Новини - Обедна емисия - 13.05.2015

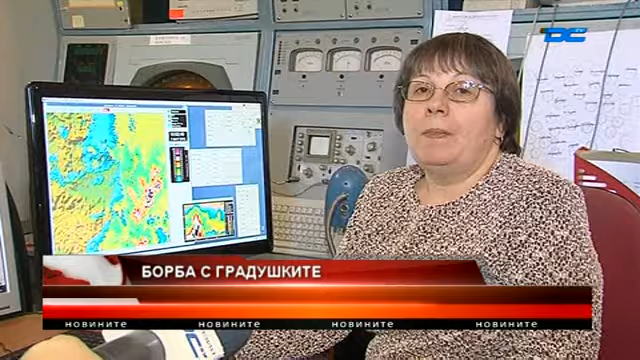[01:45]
Имаме 4 минути да обработим всичко над защитата. След това пристига следващия пакет от радиолокационната информация.
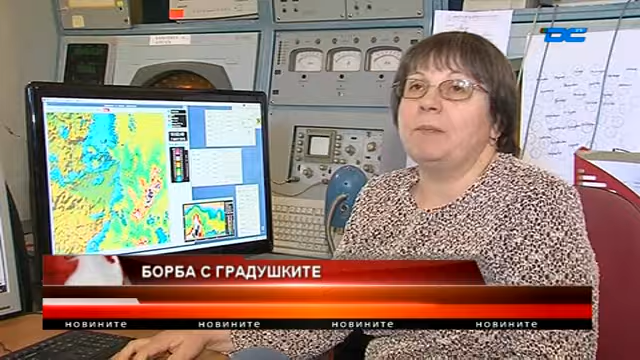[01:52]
През тези 4 минути може да са 2, може да са 3 облака, може да се работи с няколко ракетни площадки.